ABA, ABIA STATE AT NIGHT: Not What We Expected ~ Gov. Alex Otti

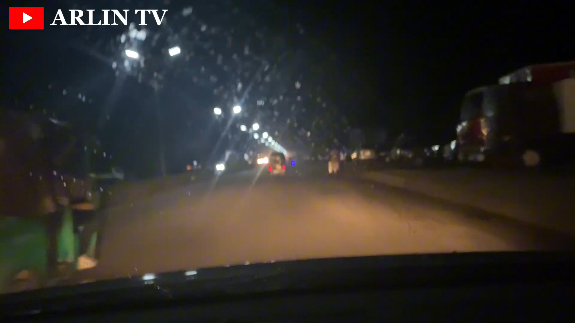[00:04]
all right guys you're welcome to our channel yes i promised you guys i was going to do a drive-thru around the city of a bar to see what the city looks like at night yeah so we're going to be going on that ride together i just hope i'm not disappointed
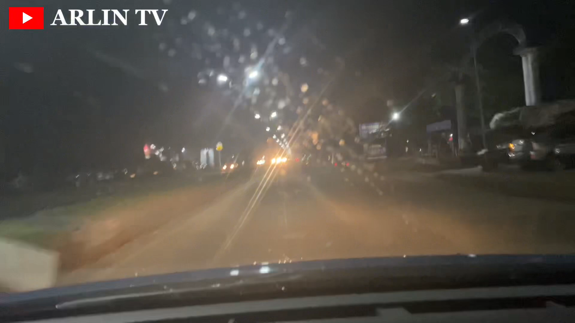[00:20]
yeah we do the drive-thru during the day a lot of roads are fixed in the bar you can have a smooth drive all the gullies are no longer there so i'm going to be seeing the situation of things at night around the city so currently we are driving on the abba or weary road so taking it to us bras and taking it towards the osusio my flyover then we'll come back see how we explore uh massive are going to araria market area so just driving around the town like that passing through their
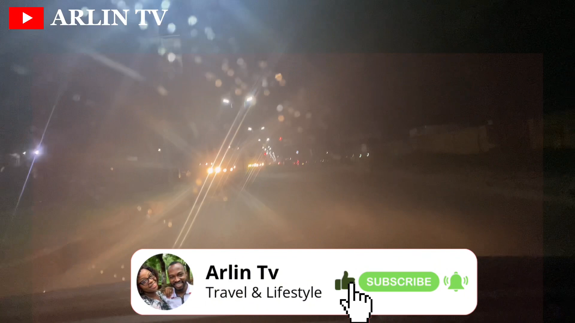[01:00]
tv please do well to click the subscribe button also turn on notification bell so you join our big family for returning subscribers thank you very much we do appreciate your love for our channel so let's keep on the drive let's keep driving as you can see ahead of us now uh you can see the streetlights walking around this abba omuahia road uh let's hope that it continues to cross bras getting closer to the system before we make our u-turn let's hope the streetlights are all walking so it's good to see i'm a huge fan
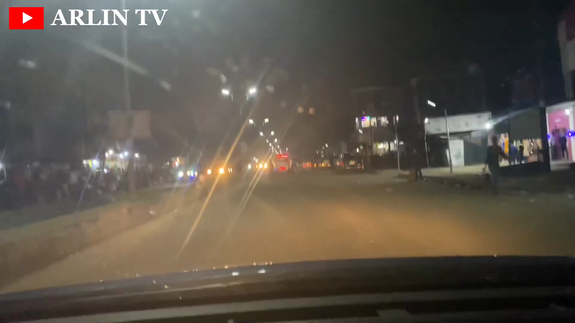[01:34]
of uh streetlights walking at night and i'm a street of i'm a fan of cities being lit because i believe that if the cities are lit somehow somehow you reduce crime by some percentage you understand so i'm really an advocate for um for light in the city so we'll keep driving down to see if this is how all the areas all the areas uh if all the areas are lit like this so for
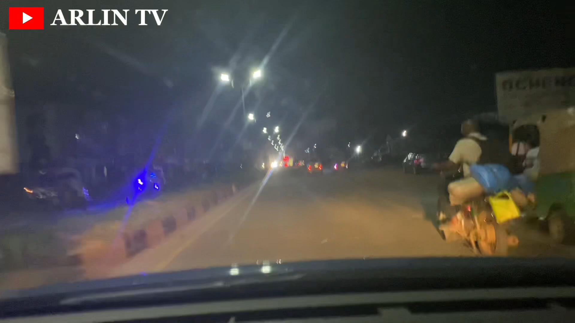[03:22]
and large these areas the lights is working and it is shining so quite impressive even though not so bright i don't know why but uh at least it is shining you can see it on at least you can walk around even without a touch that is quite cool so if you are based here do you want to write your location in the comment section let me know your experience in a bar and also do you want to recommend where i can relax at night if you guys have some places where you can listen to live band also do let
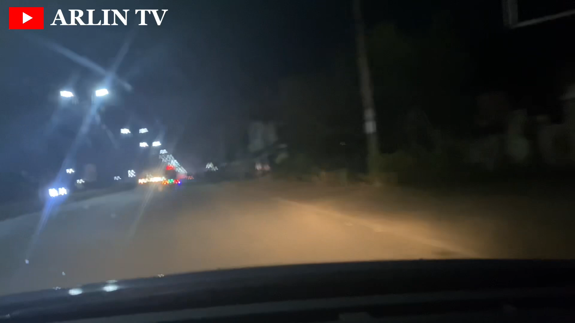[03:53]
me know so we are making a u-turn now returning back let's see how we can explore um the area market road and see if that area also has a walking street light so like i said do well to recommend for me where can i relax and listening listen to live band you know you guys just give me those ebo highlight high live music so do well to recommend that for me we have quite a number of places like
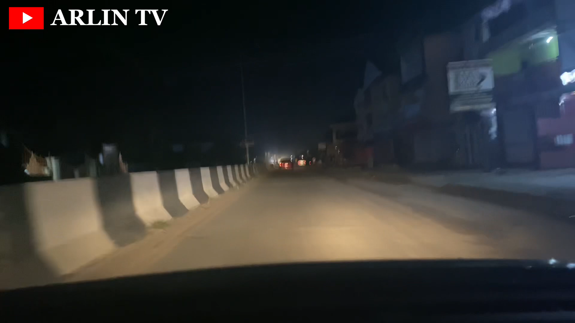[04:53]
made all of those video do well to go check it out from our catalog and give us your thoughts give us your honest review in the comment section as you can see we are driving towards the area market area now and uh there is no lights so i think it's just my car light and probably light from somewhere as i shining on the road the street lights are outstanding they are in place but they are not working you see this is some of the reasons why i i said we
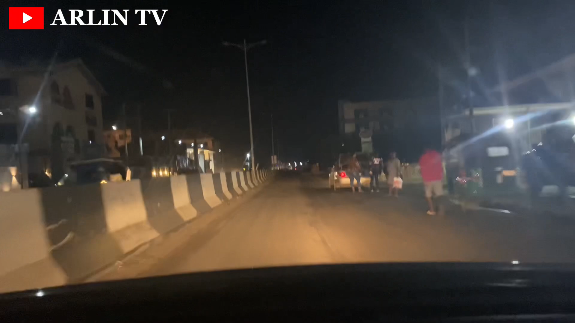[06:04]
so this is a rare market road the lights are not working yes if you are based in a bar do let us know is it just a one-off incident
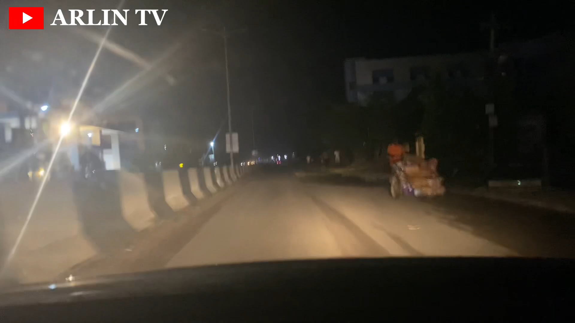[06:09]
that happened because i'm around i don't know so let me know in the comment section you know these things can just happen they are um electrical issues so maybe it just happened while i'm in town maybe it used to work before now maybe because i'm around i don't know why it's not working but this is a live situation report i am bringing to you guys live and direct the lights around uh the area market road from brass junction they are not working so we drive quite a little down the street